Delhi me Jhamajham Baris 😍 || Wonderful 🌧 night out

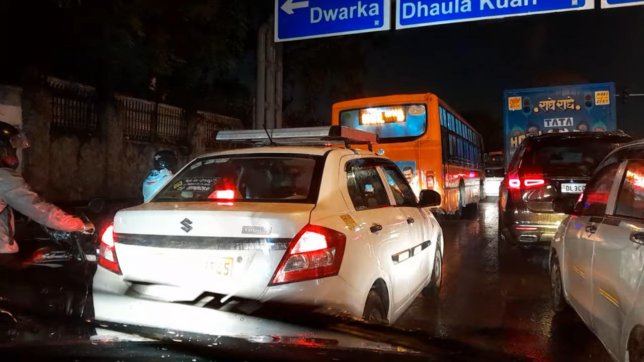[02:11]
जल भई, बड़ा भई, में लेन ड्राइब कर रहा हूं, केजरिवाल जी गड़े भे आता है, गड़े रूड बारिस में पता निए पड़ता है, वो गड़े भर जाता है
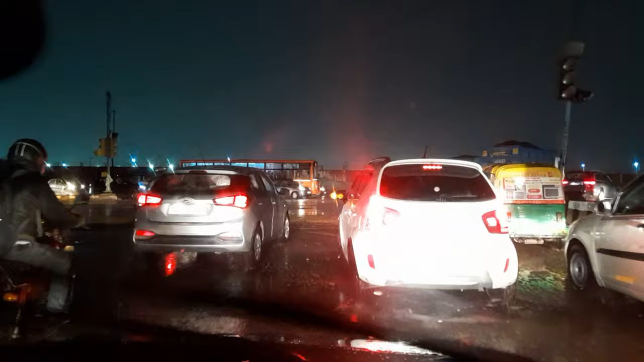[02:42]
गजबूरी है जाना तो है यह एक्सप्रेस बन रहने दोर का एक्सप्रेस
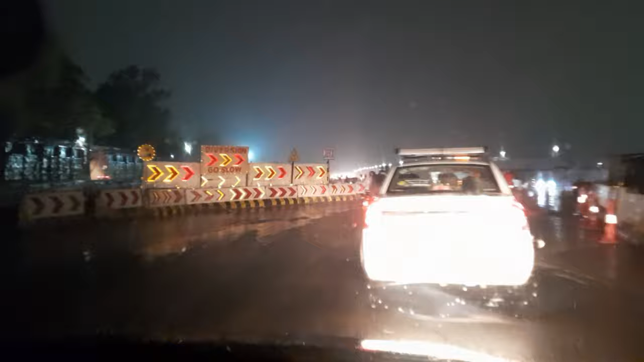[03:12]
कि थोड़ा साइड दे टुक ठोपा जाएगी कि मैं आधा चलो वाई क्यों तो आई चलेगी
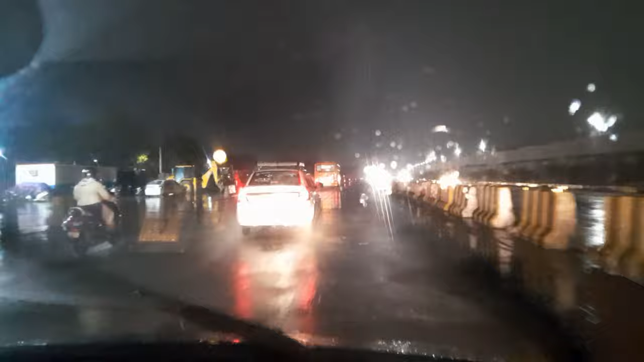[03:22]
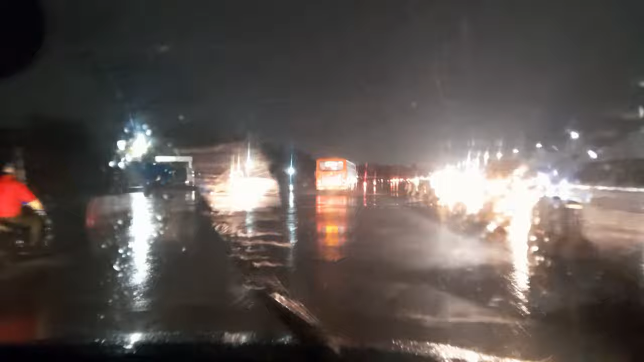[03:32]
देख हो पूरा पानी क्या गए पूरा पानी रहा है पूरा पानी अबरें
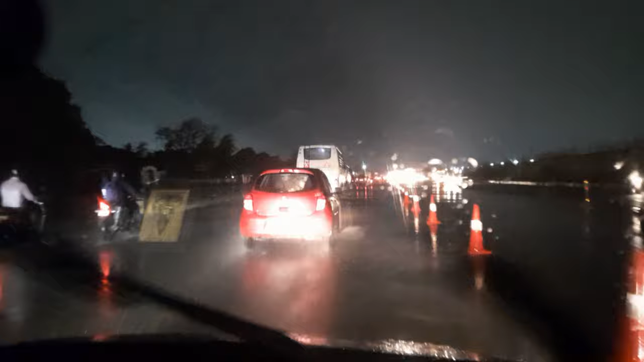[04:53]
रहे हो इतना पानी भरावा है क्यों और भरावल मौसमा पृत्र लावल मौसमा प्रूरी
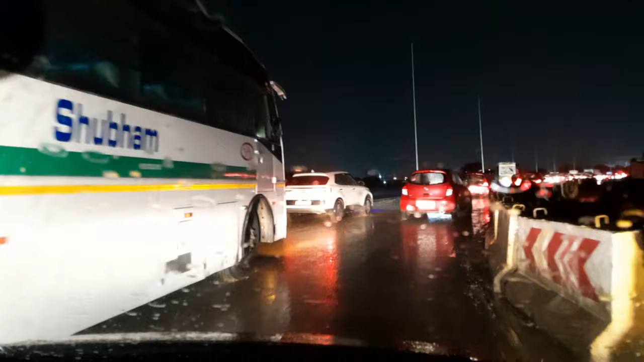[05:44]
प्राइवेट बस है या उत्रा एट पॉइंट त्री किलेविटर जाना है और उन्हें 30 मिनिट अभी और लगने है टाइम बढ़ता जागा बढ़ता जागा बढ़ता